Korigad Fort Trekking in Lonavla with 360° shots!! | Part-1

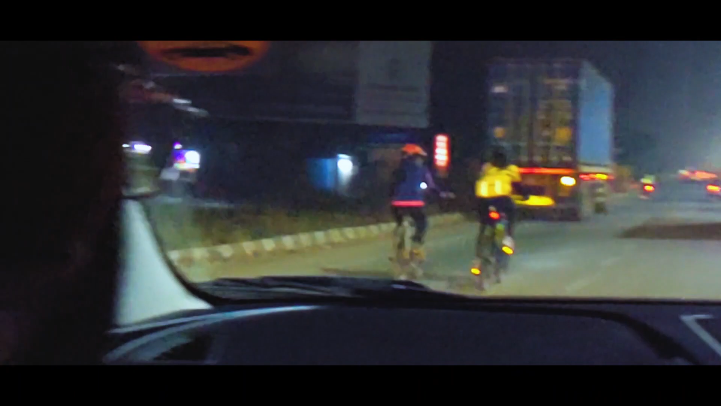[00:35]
While going from Mumbai Pune highway, we saw some cyclists who were traveling from Pune to Mumbai on bicycle.